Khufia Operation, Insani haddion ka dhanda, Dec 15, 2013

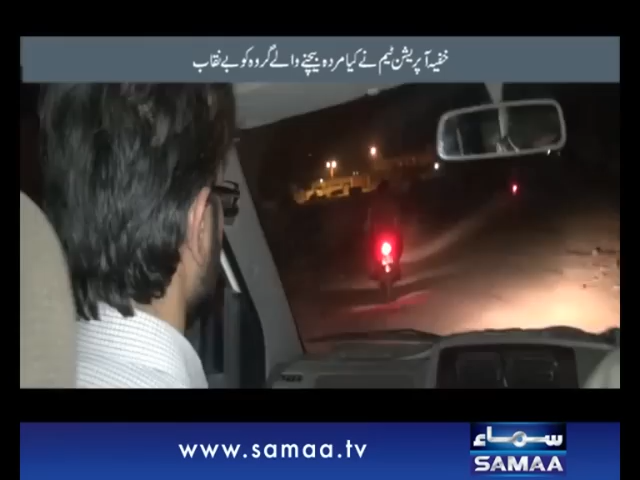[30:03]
کچھ ہی دیر میں ہمارے خفیہ مخبر اور ان کے ساتھ چند اور لوگ ہماری ٹیم سے آ ملے اور پھر ہماری ٹیم ان کی حفاظت اور رہنمائی میں اتحاد ڈاؤن تھانے کی جانب روانہ ہوئی